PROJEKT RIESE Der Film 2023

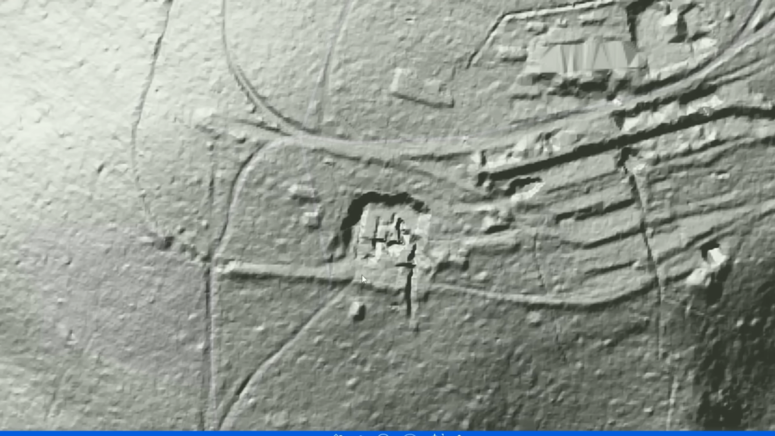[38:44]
Also es wäre hier tatsächlich notwendig, weitere Forschungen zu betreiben. So, jetzt gehen wir weiter nach oben. Und zwar hier auf die Hauptstraße. Und sehen hier dieses große Gebäude.
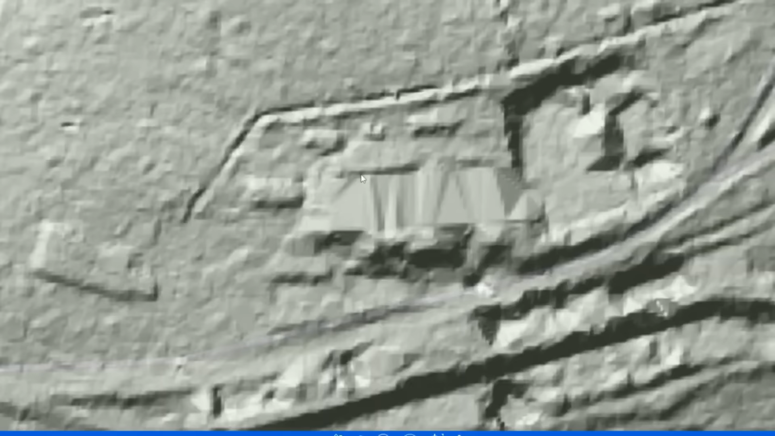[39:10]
dass die Dächer von oben getarnt werden sollten, also bepflanzt.
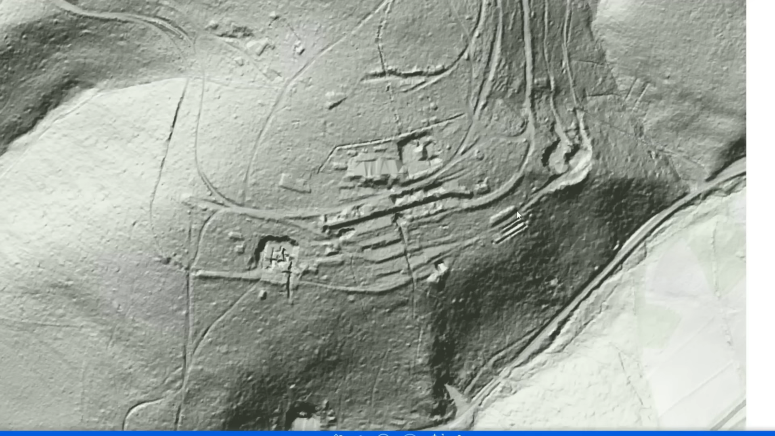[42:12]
Und wir sehen hier, wenn wir ein Stückchen rauszoomen, auch nochmal, wie die Straßen liefen. Hier gibt es sehr viele Straßen und Verbindungen zu diesem Gelände. Wir haben auch noch hier oben auf dem Berg angefangene Baustellen.
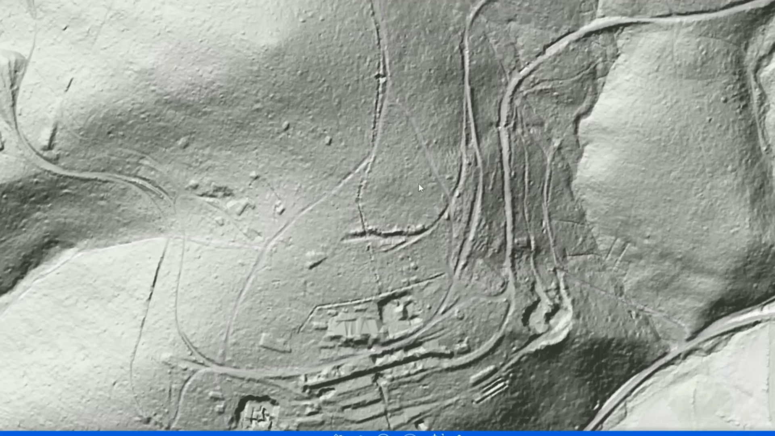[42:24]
Sehr viele Verbindungen wahrscheinlich hier für Schmalspurbahnen, die hier auch rübergehen in den weiteren Teil des Tals.
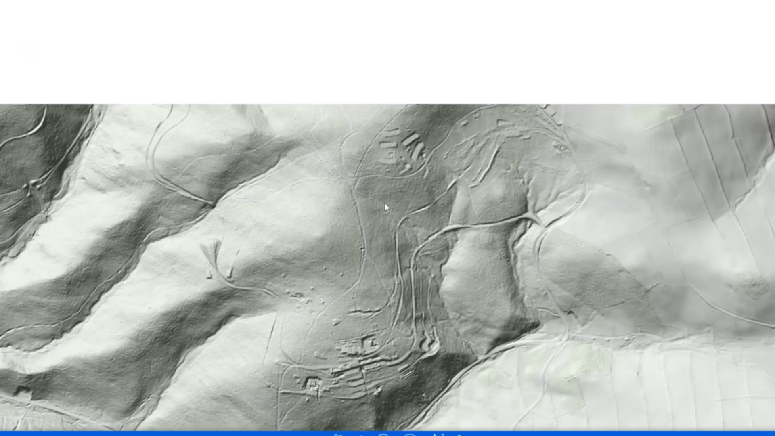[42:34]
Wenn wir noch ein bisschen weiter rauszoomen, dann haben wir hier oben auch noch Fundamente von Häusern.
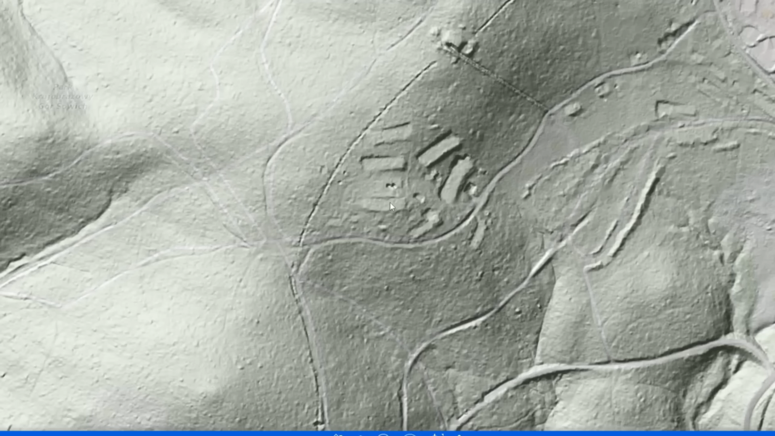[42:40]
Hier auch nochmal irgendwie einen Aushub für was auch immer. Und hier auch nochmal weitere Gebäude. Also das gehörte alles noch mit zu diesem Komplex in Ossowka dazu.
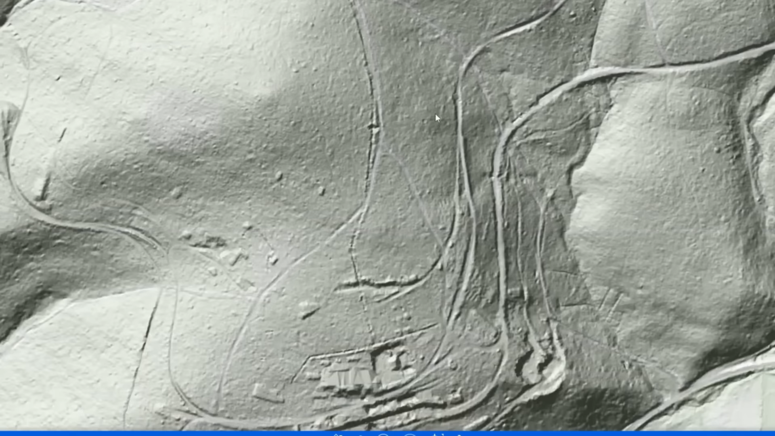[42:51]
Eine der spannendsten Riese-Anlagen, gerade auch oberirdisch, weil man hier tatsächlich einiges noch sehen kann. Und man geht natürlich hier auch wieder mit einem großen Fragezeichen raus, was das alles gewesen sein soll. War das hier tatsächlich ein Kraftwerk? War es was völlig anderes?
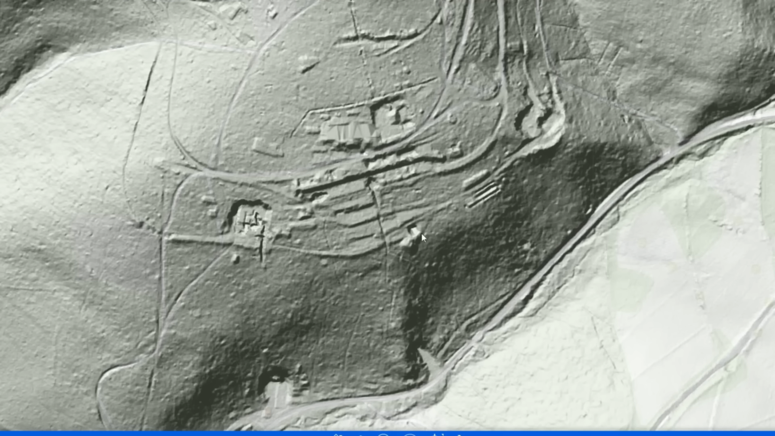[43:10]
Und war dieser Schacht ein Fahrstuhlschacht? Warum ist dieses Gebäude mit so dicken Mauern gebaut worden? Wir werden es wahrscheinlich in diesem Video nicht lüften können.
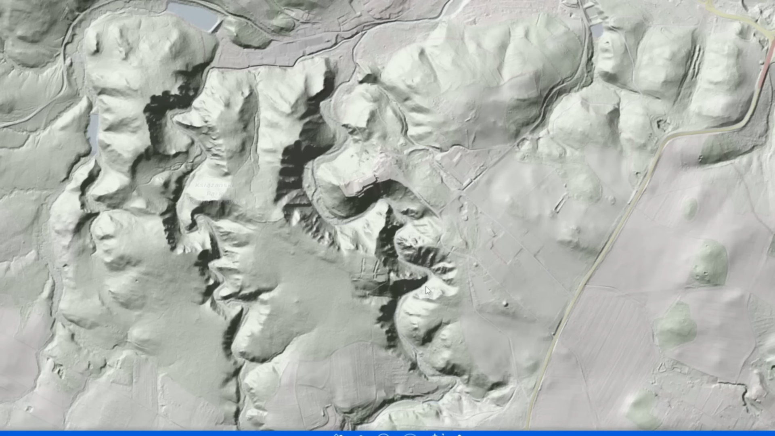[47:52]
Hier haben wir die Hauptstraße und hier ist die Zufahrt zum Schloss. Die geht dann hier rum und hier hoch. Hier oben ist der Besucherparkplatz. Wir beschäftigen uns heute aber mal mit diesem Teil, nämlich dem alten Schloss. Und jetzt zoomen wir hier mal ein bisschen rein.
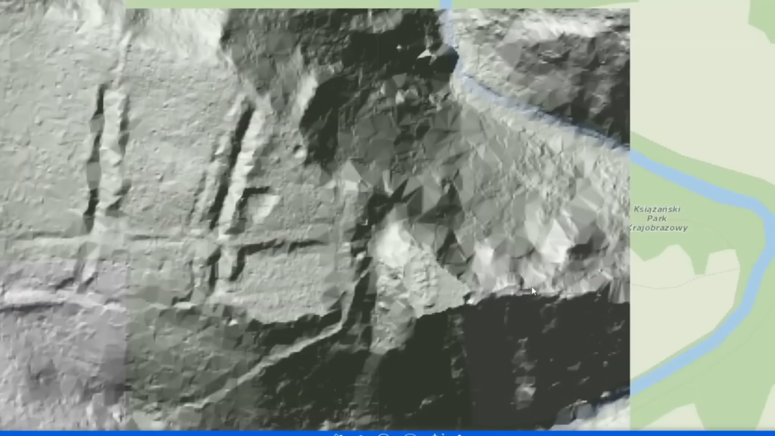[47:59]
Hier ist tatsächlich gar nicht so viel zu erkennen,
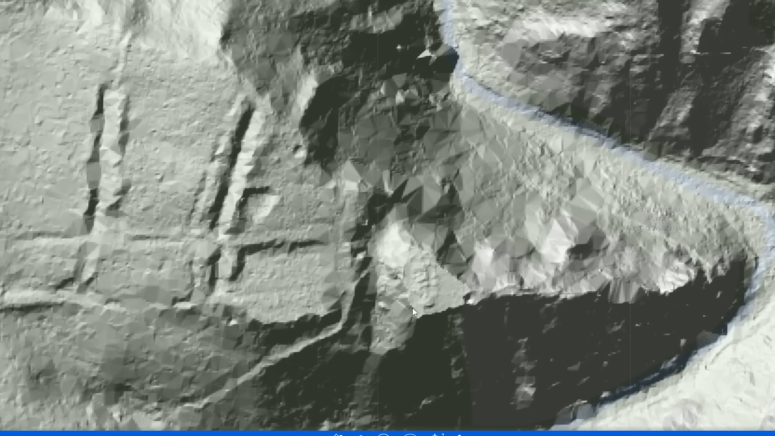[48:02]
aber hier auf diesem kleinen Plateau liegen die Ruinen des alten Schlosses.
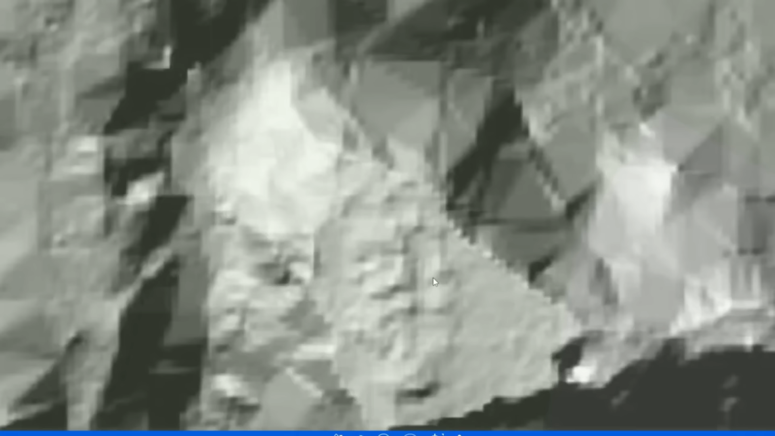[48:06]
Man kann es ein bisschen schemenhaft erkennen, wenn ich es hier ein bisschen größer mache.
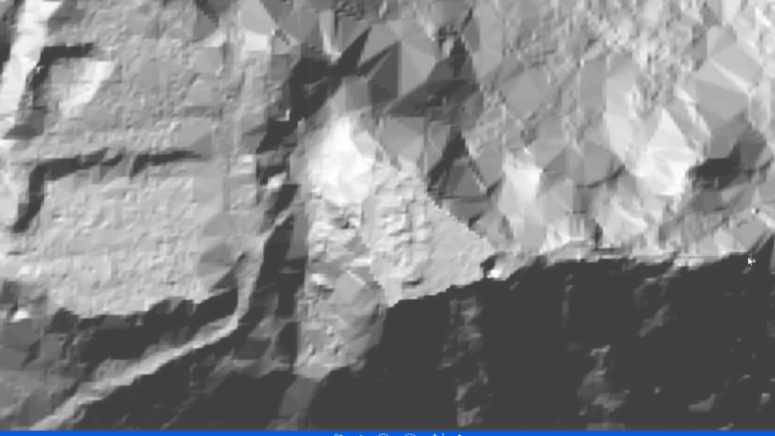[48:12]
Hier unten ist der Aussichtspunkt, von dem man aus das Schloss Fürstenstein an sich sehen kann.
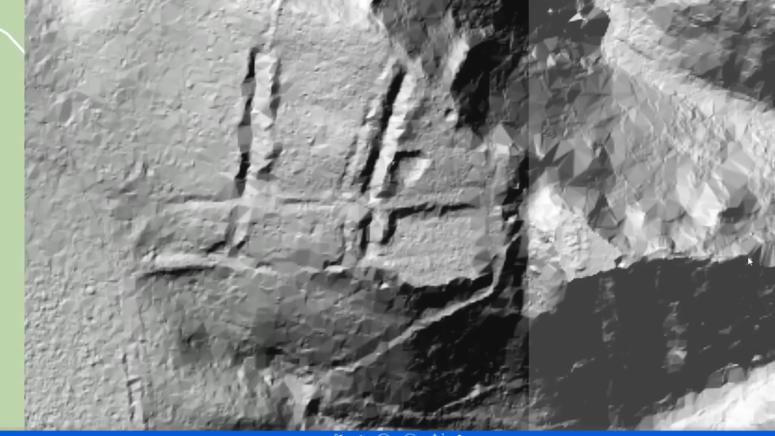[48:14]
Aber das Spannende ist, was wir auch eben im Video kurz gesehen haben, ist das hier. Das sind diese Aushübe, die man im Wald sehen konnte. Von hier unten kommt die Straße. Geht hier so rüber zum Schloss und hier haben wir diese großen Freiflächen mit den Eingängen an dieser Seite und hier unten an dieser Seite. Ich würde stark annehmen, hier standen Gebäude, die auch fertig gebaut waren, aber wahrscheinlich gesprengt wurden und der Rest der Gebäude wurde komplett abgetragen.
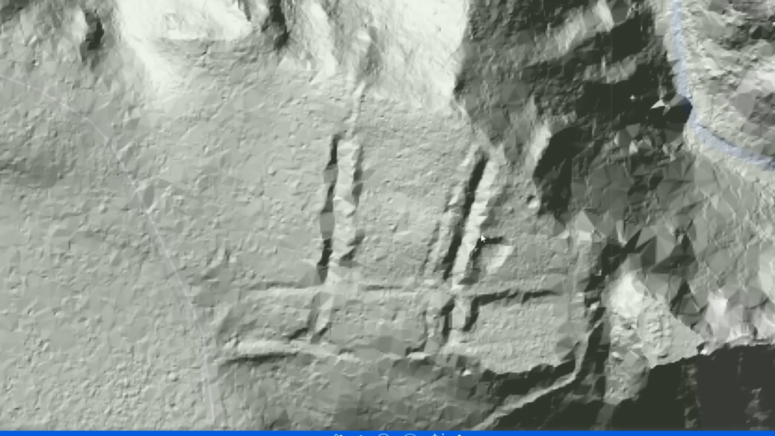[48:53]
Auch hier oben, das ist auch im Wald zu sehen, dass das relativ flach ist, würde ich annehmen, dass hier Gebäude standen, weil auch hier sehr viel Bauschutt im Wald liegt. Was hier allerdings das hier sein soll, tja, das kann ich auch nur mutmaßen. Diese Aushübe enden tatsächlich hier an dieser Schlucht. Hier geht es wirklich richtig runter, haben wir eben im Video gesehen. Ein Eingang von unten her ist nicht auszuschließen, macht allerdings dieser Aushub hier wenig Sinn.
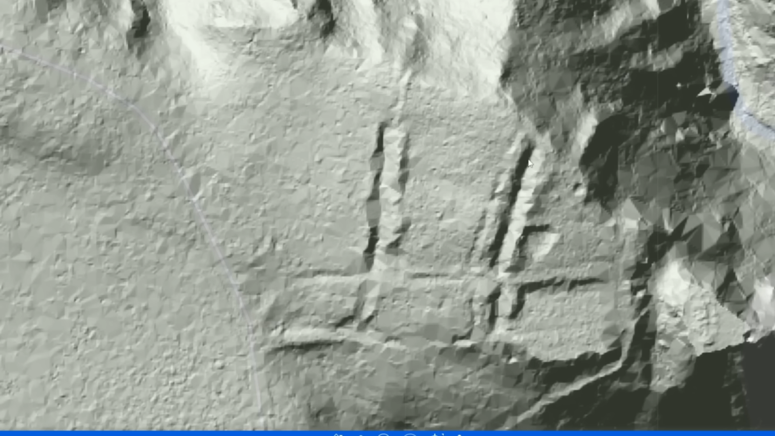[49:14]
Möglicherweise für Schmalspurbahnen, Bauaushub oder vielleicht einen technischen Tunnel, der hier eingebaut und zugegraben werden sollte.
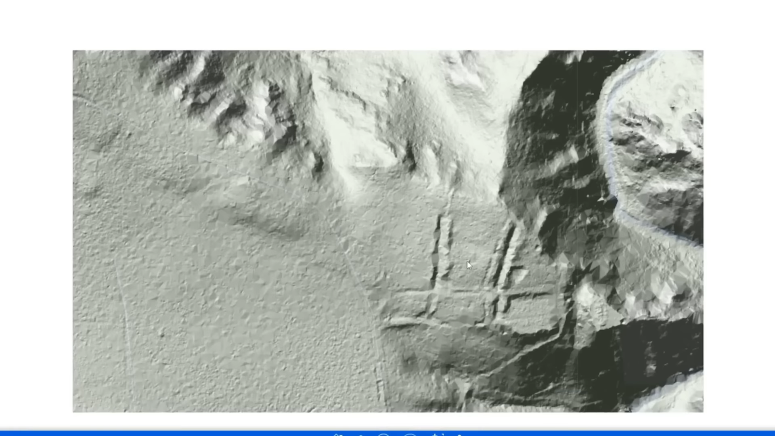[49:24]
Wir können tatsächlich nur mutmaßen.
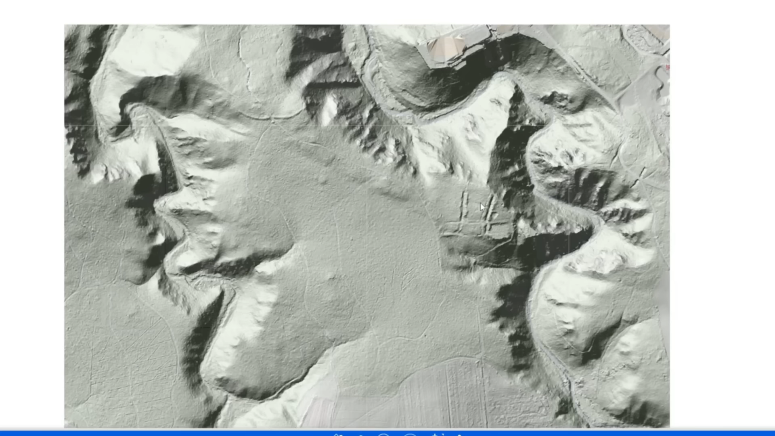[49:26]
Wenn wir jetzt hier ein Stückchen rausgehen, dann sehen wir, dass diese Aushübe direkt auf Richtung des Schlosses Fürstenstein zulaufen und auf die unterirdische Anlage, die sich exakt hier befindet. Die schauen wir uns im nächsten Video an. Diese Aushübe oder diese, ja, was auch immer das hier ist, laufen also in diese Richtung. Wenn man jetzt allerdings eine unterirdische Verbindung haben müsste, müsste man hier wahrscheinlich 20, 30 Meter erstmal in die Tiefe gehen, um eine Verbindung nach hier drüben zu erstellen.